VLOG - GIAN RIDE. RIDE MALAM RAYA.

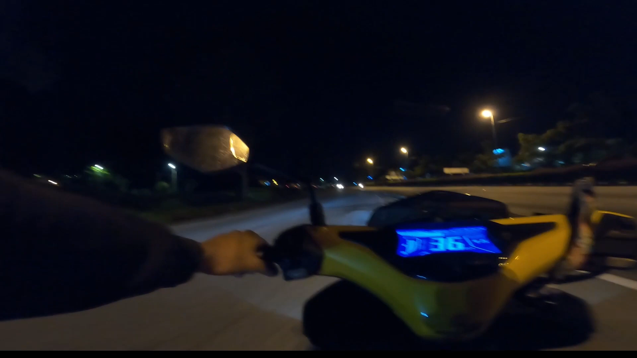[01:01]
So sekarang on the way ke Kampar, nak lepak-lepak. Dah lama tak kena.
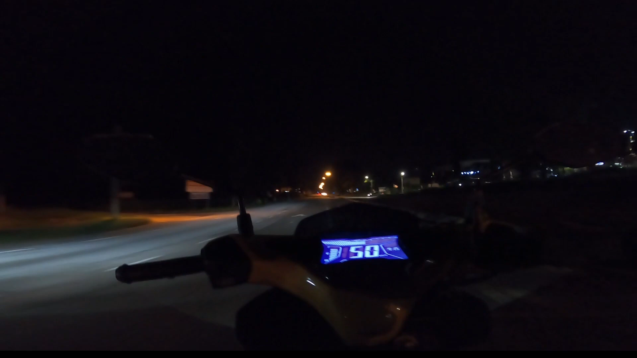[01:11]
Dah lama tak kena apa, mi Hailam dengan restoran eh. Dah lama tak lepak restoran. So hari ni nak cuba. Okay guys, ni sekarang kita dalam perjalanan ni Taman Sentu dan Jepang Sentu Life. Bukan ni eh, harap ni nampak eh.
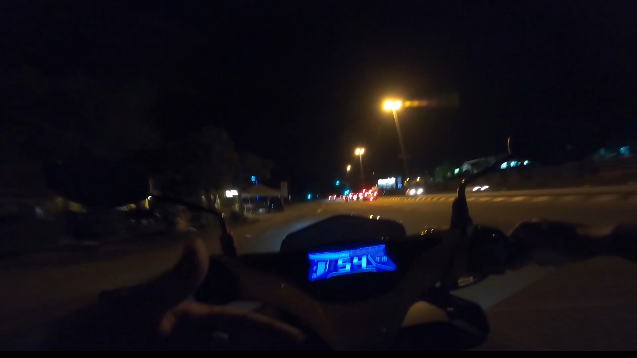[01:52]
Kalau tak ni dah jam lah. Kalau tak dah jam dah jalan ni. So hari ni kereta kurang, lengang.
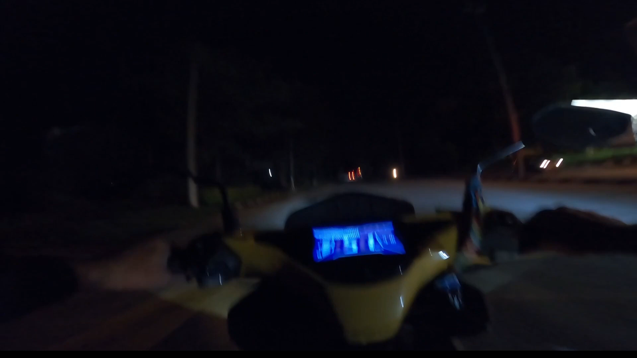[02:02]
So cuma dibenarkan rentas daerah saja.
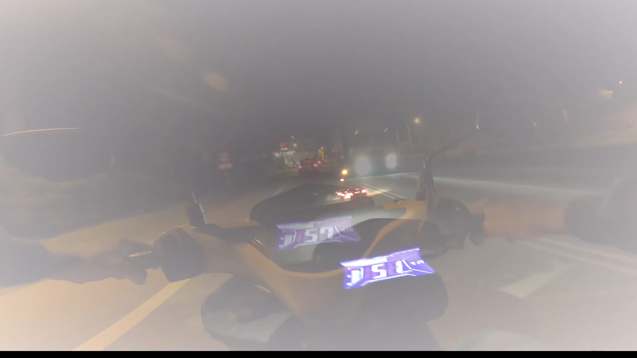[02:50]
Bye. Okey guys. Okey, sekarang kita berada di Pekan Gombeng. So kita lalu Pekan Gombeng.
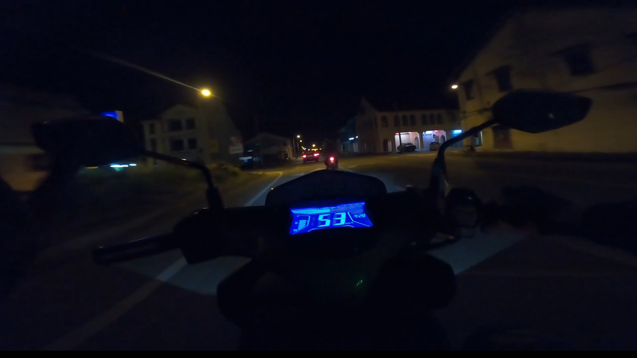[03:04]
Pekan Gombeng pun clear. So dalam sejarah lah, dalam kita agaknya
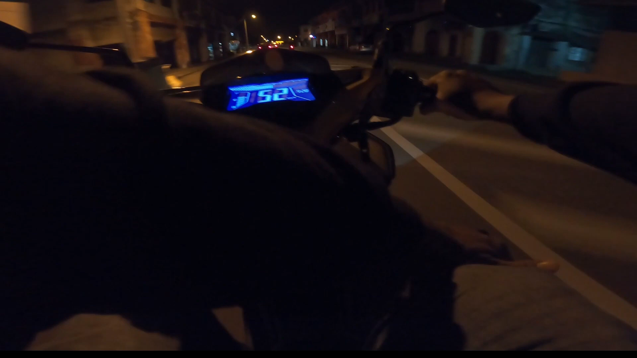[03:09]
majoriti dalam semua orang first time melalui suasana macam ni. Tak ada banyak kereta, tak ada trek kan.
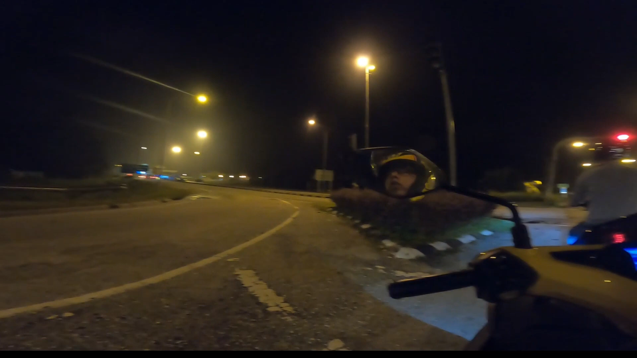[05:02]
Tapi jalan lama ni, straight ni tak ada roadblock lah. Biasanya ada roadblock. Okay guys. Kita dah sampai tempat yang nak lepak. Tengok ada saya ingat saya bawa Y suku dia ya.
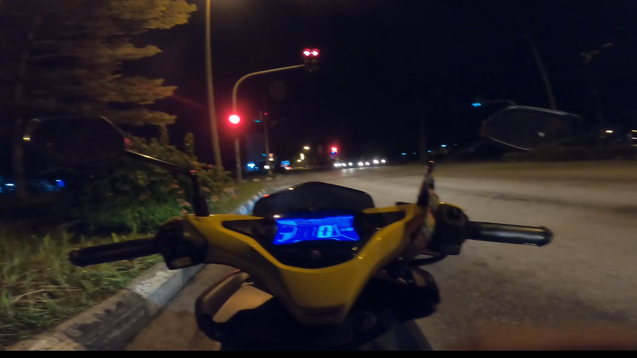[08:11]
So kalau kali ni memang tak ada suasana hari raya. Masih ada orang jual lemang . Jual lemang tepi-tepi jalan. Ni dekat simpang pulai ni ada lagi. Ada juga orang yang berhenti beli. So mungkin orang-orang dekat-dekat sini je lah yang beli. Orang luar rasanya tak ada yang balik.